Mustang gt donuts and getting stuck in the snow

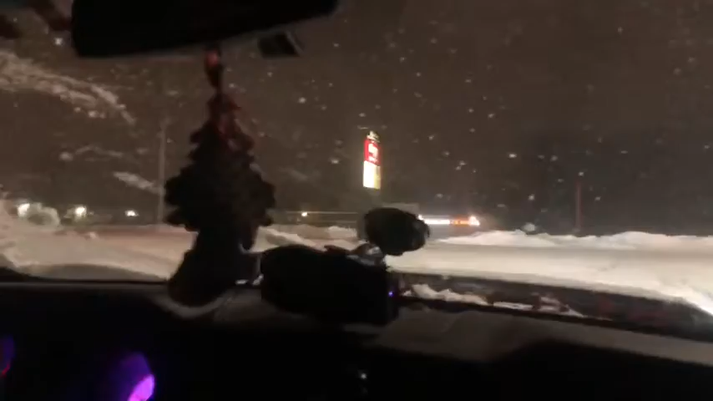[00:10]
And we're stuck pretty much and we're stuck There might be light at the end of the tunnel Ah, we got it